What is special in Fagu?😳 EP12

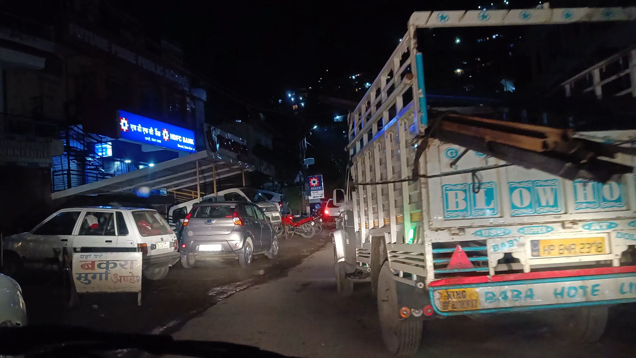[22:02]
हाँ जी, तो अभी हम सोलर पहुँचे हैं जी। ये देखिए ठंड बाहर बहुत ही ज़्यादा है।
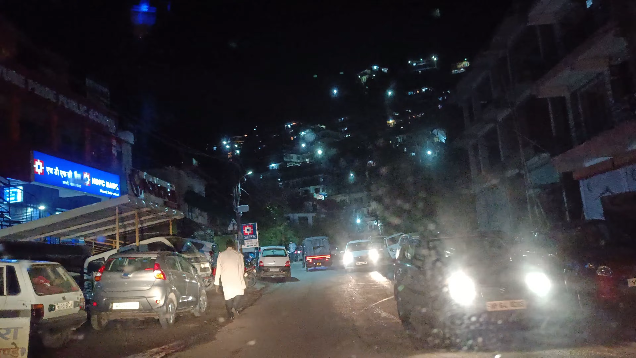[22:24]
थोड़ा लेट हो जाएंगे घर पहुँचते पहुँचते, 11-12 बज जाएंगे। देखते हैं किस टाइम पहुँचते हैं। ठीक है, ये सामने सारा सोलन है,
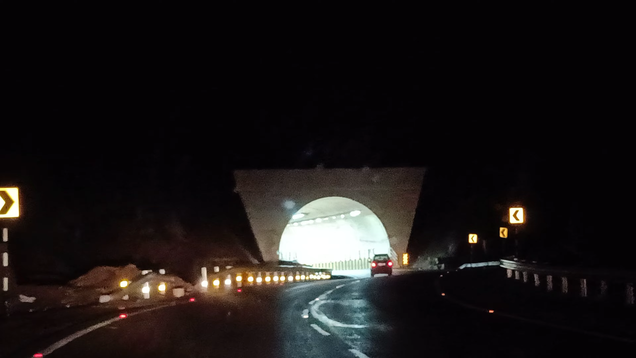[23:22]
अभी हम सोलन में हैं, अभी ये टनल क्रॉस करेंगे।
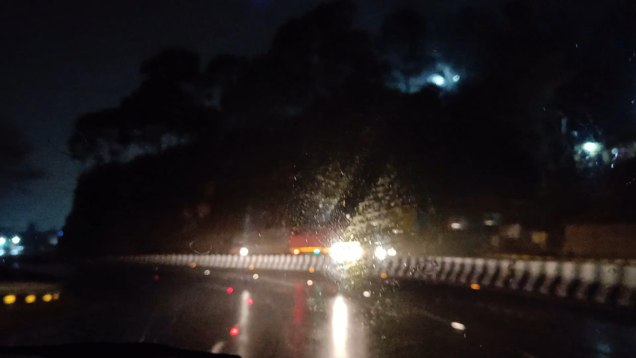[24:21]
हाँ जी, तो यहाँ पर मौसम हो चुका है ख़राब, बारिश स्टार्ट हो चुकी है जी। सोलन हमने क्रॉस कर लिया जी। अभी देखो बाहर का मौसम जी, बाहर का मौसम देखो जी कितना ख़राब है।
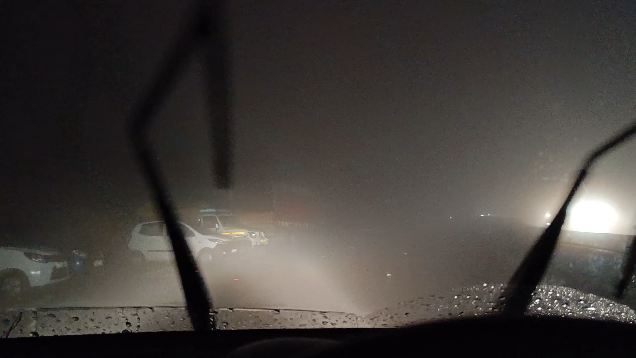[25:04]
देखो बिल्कुल मौसम ख़राब है जी, बाहर का कुछ नहीं दिख रहा आगे मुझे कुछ भी। ये देखो जी कितना मौसम ख़राब हो चुका है जी।
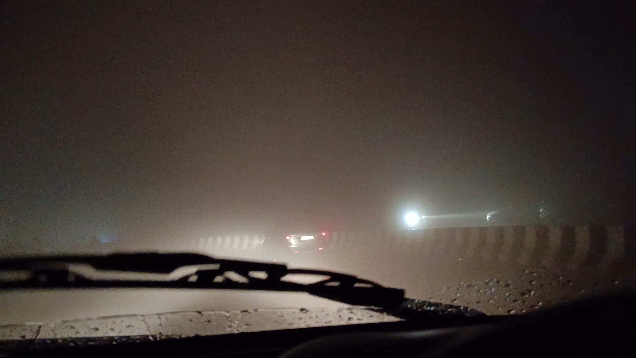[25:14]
तो मिलते हैं फिर आपको आगे। ठीक है जी।
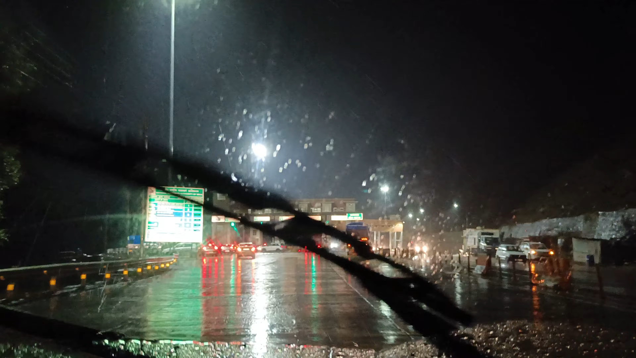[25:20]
हाँ जी, तो सामने टोल गेट है जी, ये सोलन वाला और पिंजौर वाला है जी, टोल टैक्स।
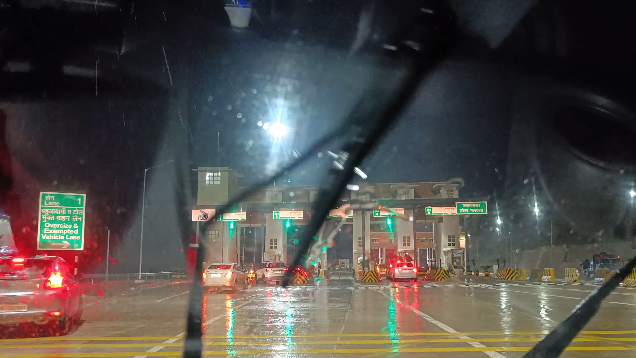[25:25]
ठीक है जी, अभी यहाँ पहुँचे हैं, और मौसम बिल्कुल ख़राब है जी, बारिश लगी हुई है।
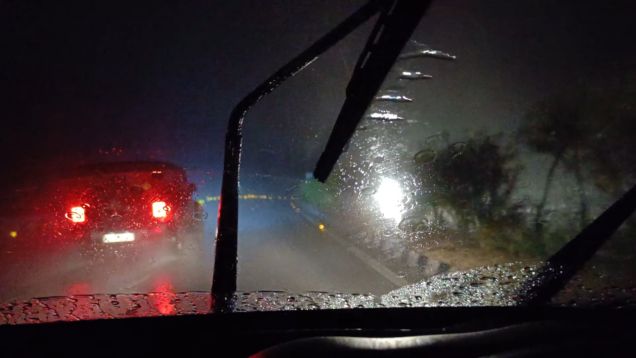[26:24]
हाँ जी, तो बारिश रुकने का नाम ही नहीं ले रही है। ये देखिए मौसम बिल्कुल ख़राब है जी बाहर, ये देखो सामने कितनी बारिश लगी हुई है, और पीछे एक एक्सीडेंट हुआ है जी बहुत ही तगड़ा,